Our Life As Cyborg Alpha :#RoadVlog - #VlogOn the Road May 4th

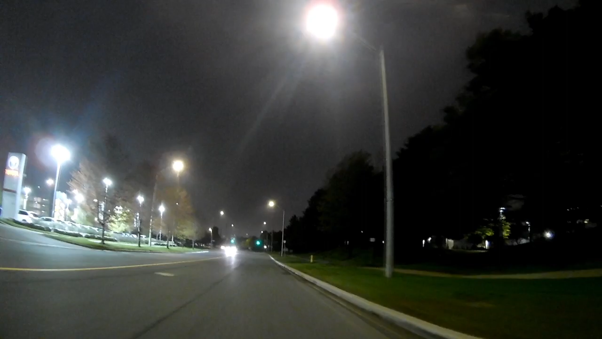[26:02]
Because if you accelerate over a bump, that's how you get air. And that, one of the things you don't want on the scooter while you're going full speed is air, because it's difficult to land it without crashing. Well, there's a rabbit. The rabbit just caught across the road.